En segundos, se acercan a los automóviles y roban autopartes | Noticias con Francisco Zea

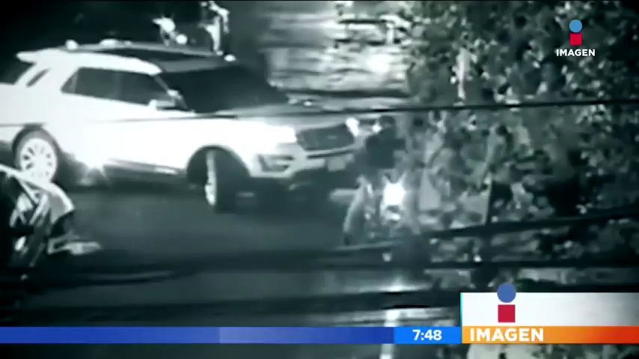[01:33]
los delincuentes dieron algunas vueltas por la zona y regresaron a una calle aledaña para robar otro espejo. Ahí van ahora sobre ese otro automóvil. Sin embargo, cuando estaban por hacerlo, los agentes llegaron para evitarlo.